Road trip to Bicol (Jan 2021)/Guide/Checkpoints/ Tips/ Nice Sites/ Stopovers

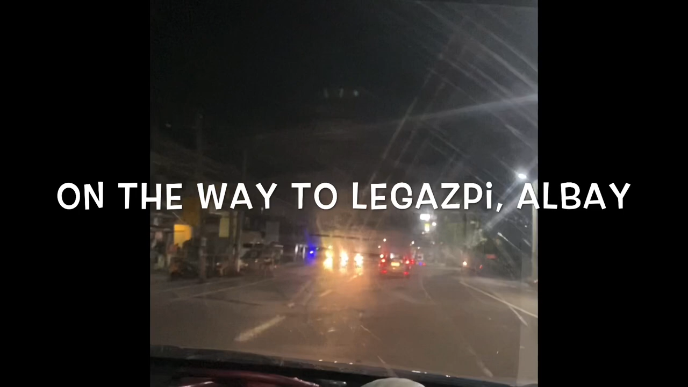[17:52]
So, last stretch of our ride going to Legazpi. It's
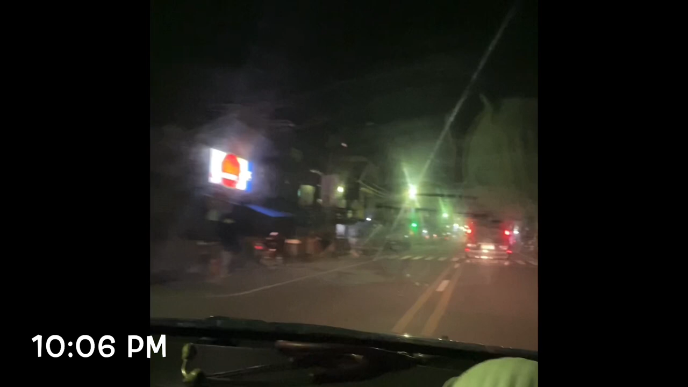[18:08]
and we are passing through Pili Town proper. Tayo, meron ditong big
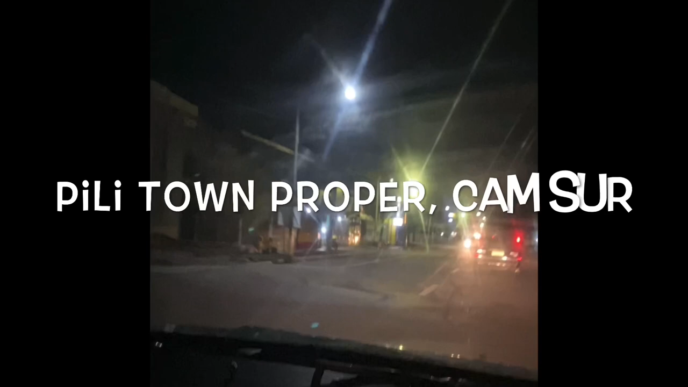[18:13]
my left side. Ayan, okay, dito mag-stop. Ayan. This one, ito. Pwede kayo mag-stop over sa Bicol.
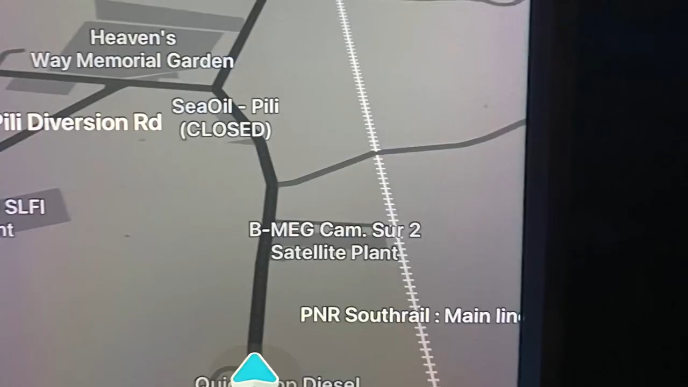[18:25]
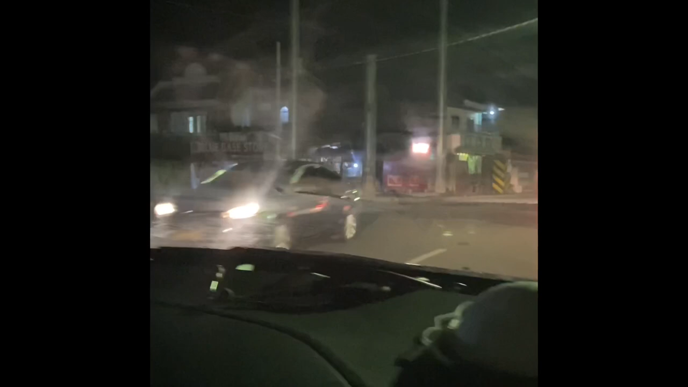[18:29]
So, going to the left, yan papuntang Karamoan yan. Pero pag pa-diretso pa, nag-gas pa siya.